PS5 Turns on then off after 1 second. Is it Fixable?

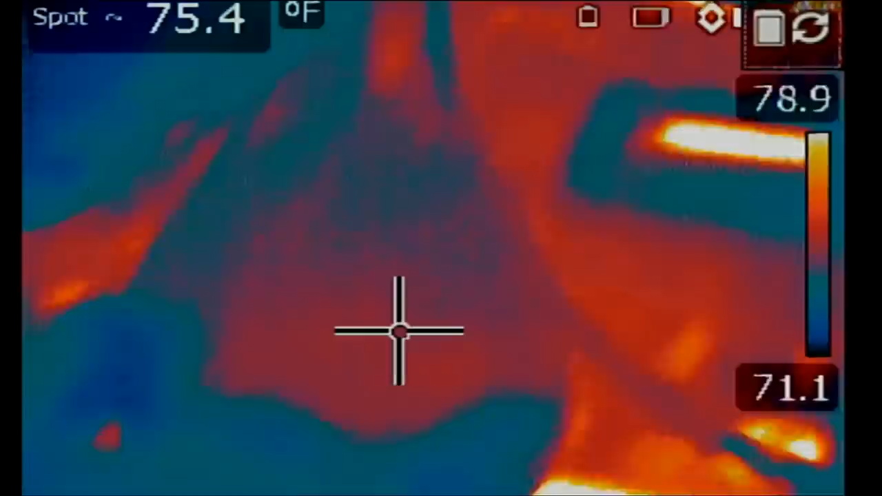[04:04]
On screen: spot 75.4°F
If we go over to our thermal camera and let's focus on that coil right here.
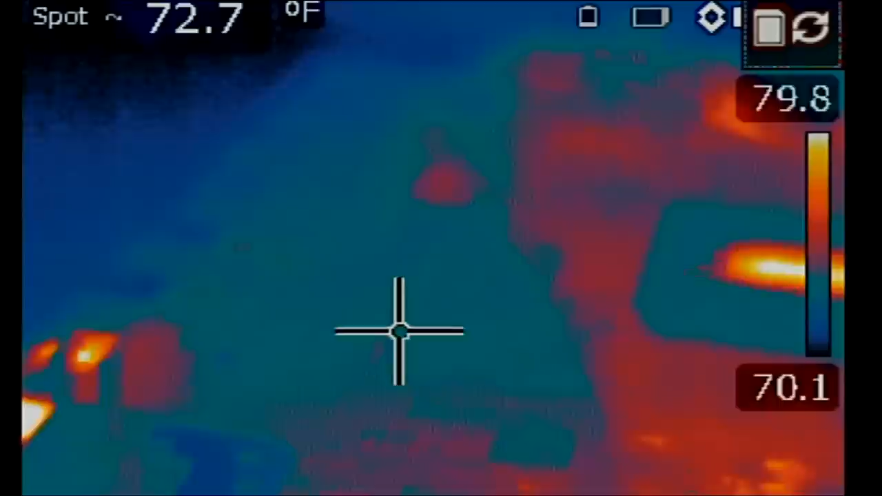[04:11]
On screen: spot 72.7°F
Ground probe connected and let's see what's getting hot. 1, 2, and 3. Whoa. Something is getting hot.
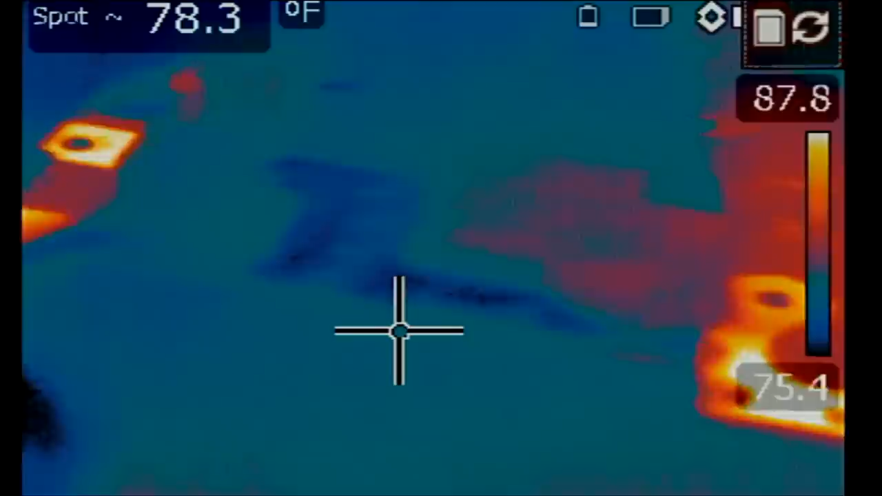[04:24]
On screen: spot 78.3°F
It's one of the capacitors to the left of the coil.
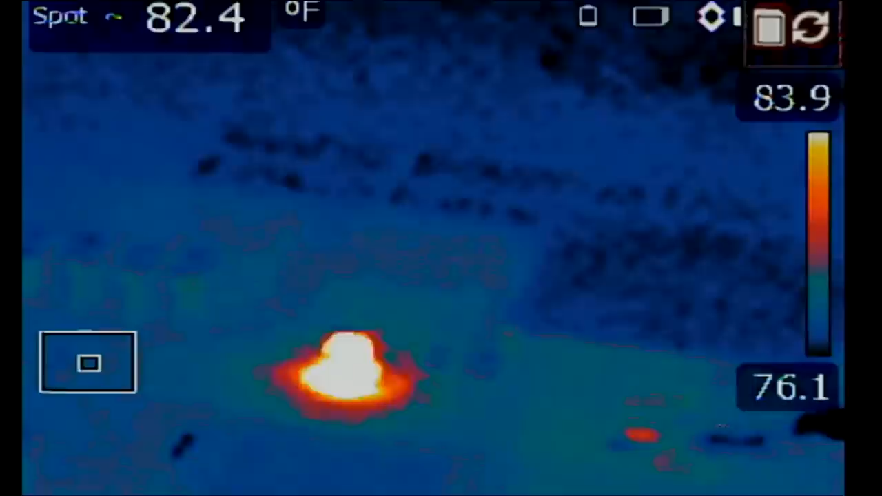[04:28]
On screen: spot 82.4°F
Okay, look at this. It looks like the last capacitor is the one causing the problem. I'm injecting voltage right here at the coil, and next to the coil we have 4 capacitors.
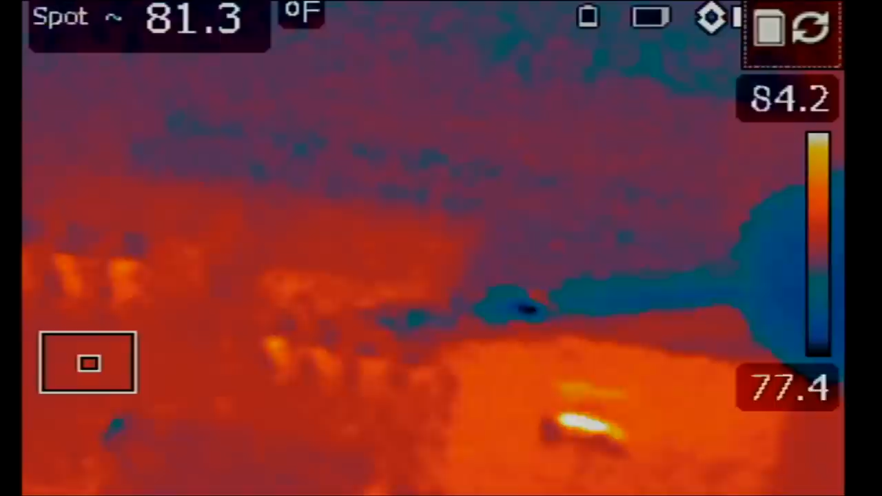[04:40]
On screen: spot 81.3°F
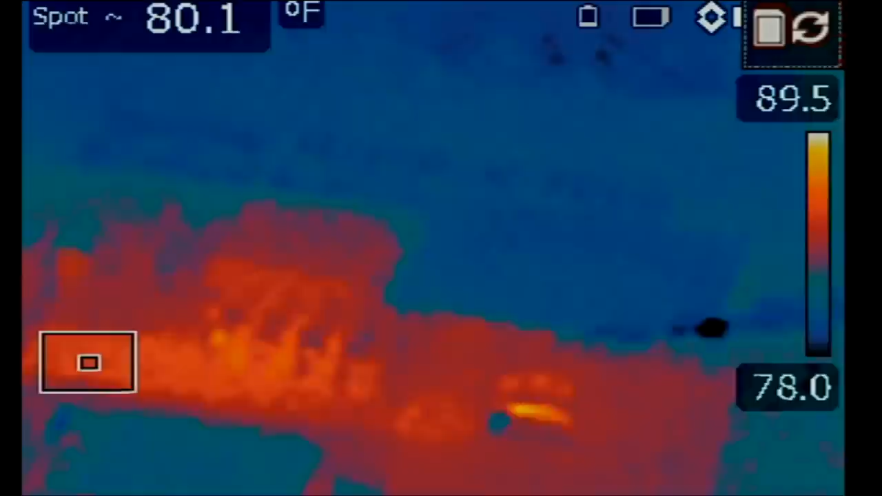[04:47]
On screen: spot 80.1°F
Yeah, the last cap is the one causing the short.
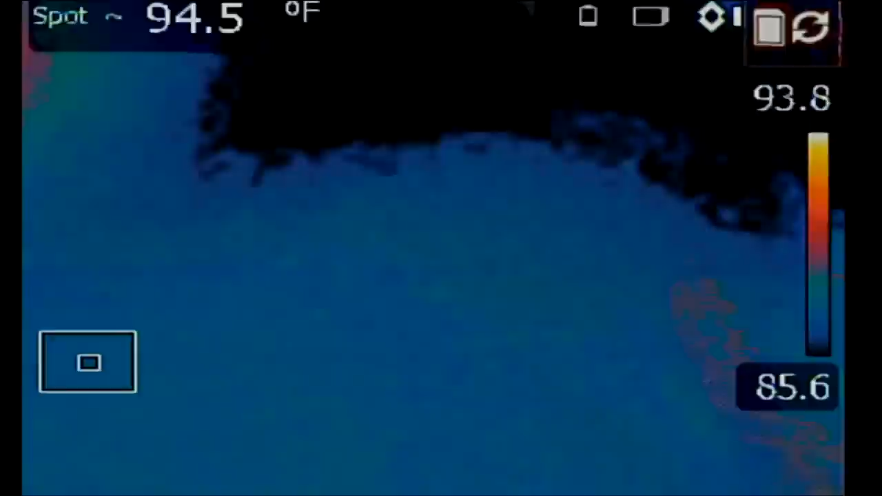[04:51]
On screen: spot 94.5°F
We figured it out. That was quick.
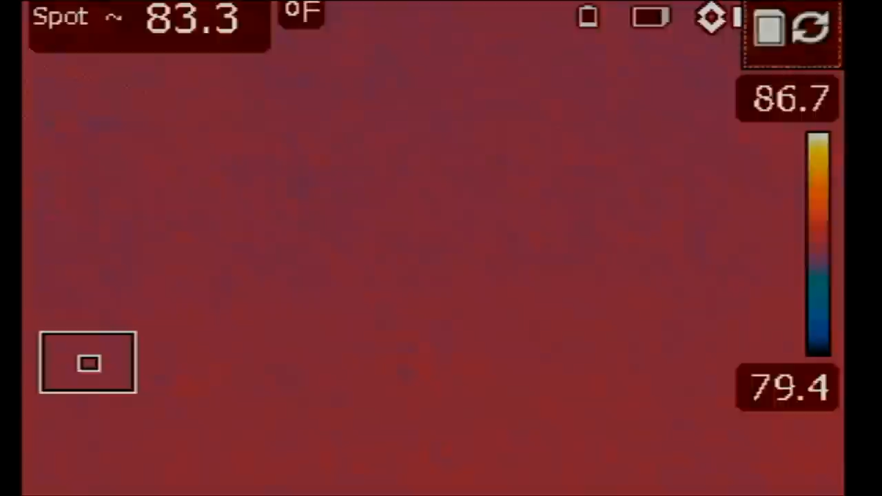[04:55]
On screen: spot 83.3°F
The cap causing the short is this one here, as per the thermal camera. We injected voltage at the coil, and that's what showed up as a short.